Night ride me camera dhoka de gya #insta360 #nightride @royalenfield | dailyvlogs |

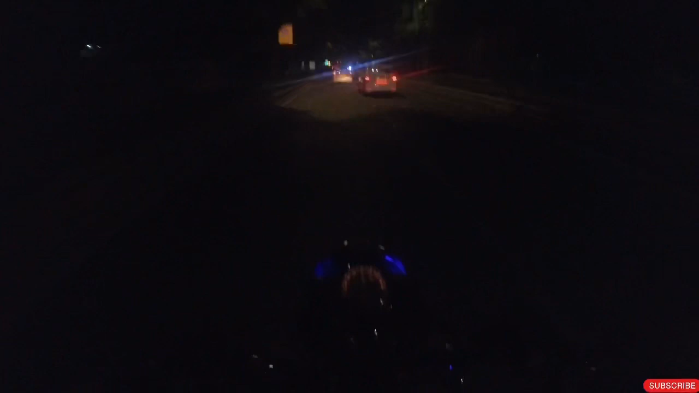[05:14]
स्ट्राइप के ऊपर टायर कभी भी टर्न हो जाता है अगर आप एक साइड से लेफ्ट से राइट हो रहे हो या राइट से लेफ्ट हो रहे हो।